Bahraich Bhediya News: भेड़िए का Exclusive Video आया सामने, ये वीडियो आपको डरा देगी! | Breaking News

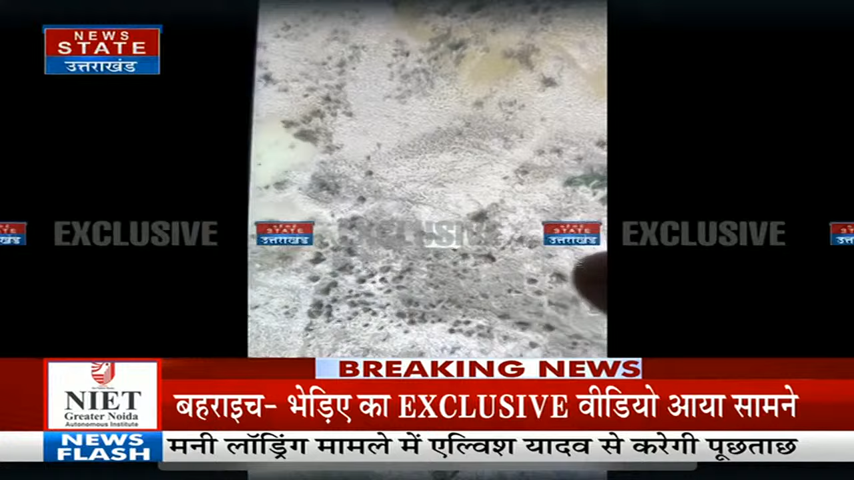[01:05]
हैं बेराइट से ये तस्वीर है भेडिये का ये इस
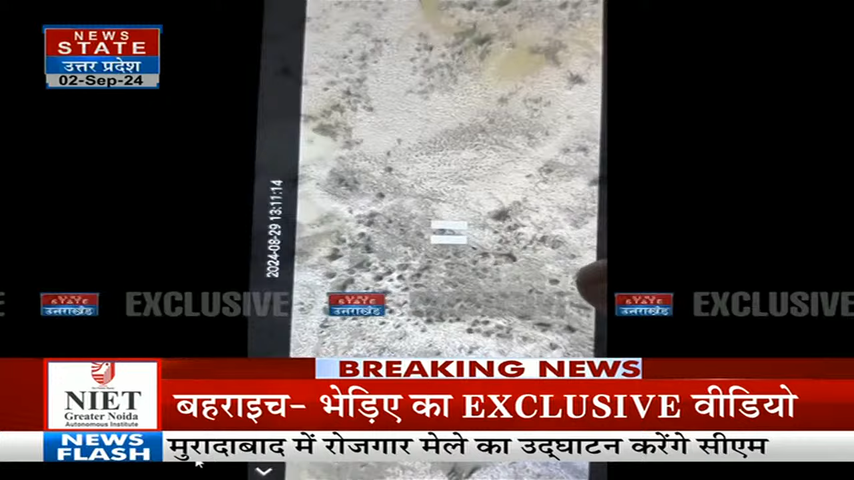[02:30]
रत जगा कर रही हैं और ऐसे में लोग घरों में कैद होने को मजबूर ह और किस तरह से वो इस इलाके में सक्रे नज़र आ रहा है उनकी चेलकद में दिखाई पड़ रही है वो आप तस्विर में देख सकते हैं